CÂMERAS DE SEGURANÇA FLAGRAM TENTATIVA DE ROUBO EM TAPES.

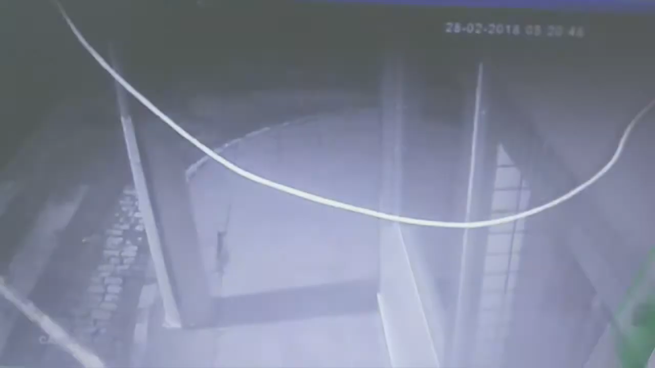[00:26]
Câmeras de segurança registraram na madrugada desta quarta-feira uma tentativa de roubo em um estabelecimento comercial na Avenida Cisbrasil,
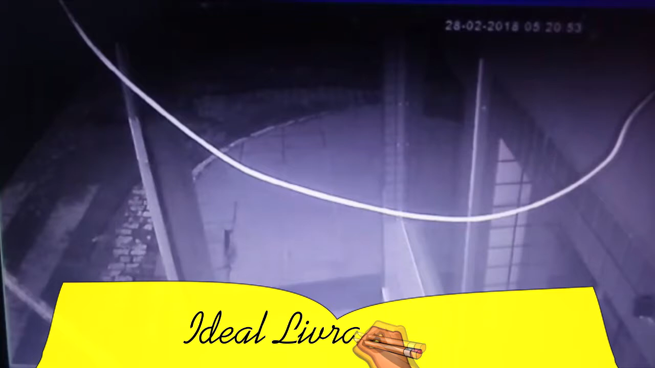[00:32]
no centro de Tapes.
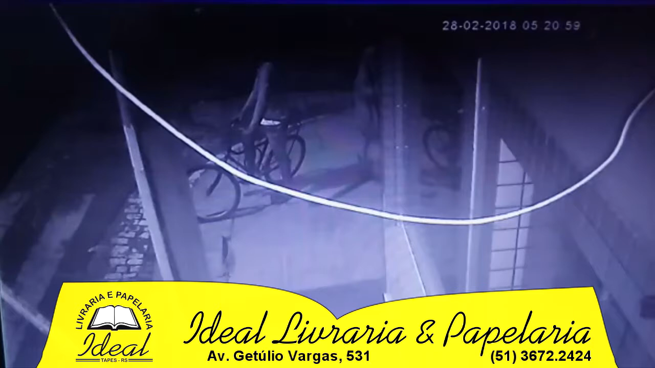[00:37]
Conforme informações, quatro indivíduos participaram da ação. Após uma tentativa frustrada em quebrar um dos vidros para adentrar o primeiro estabelecimento,
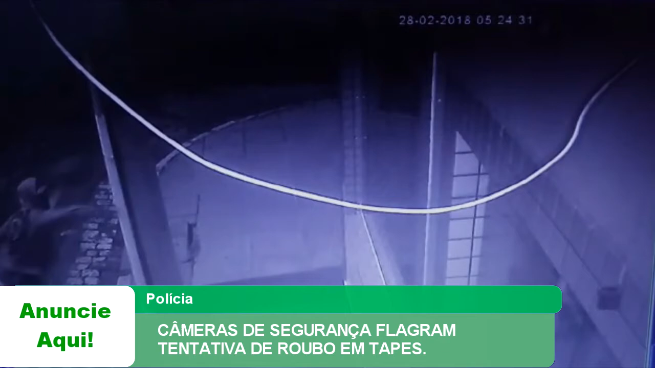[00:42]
os criminosos foram em direção a outra loja. Neste outro estabelecimento, os criminosos conseguiram quebrar um dos vidros e roubar diversas camisetas e bonés masculinos. Os indivíduos fugiram após o alarme do estabelecimento tocar. Uma das lojas já havia sido alvo deste mesmo tipo de crime em outubro do ano passado.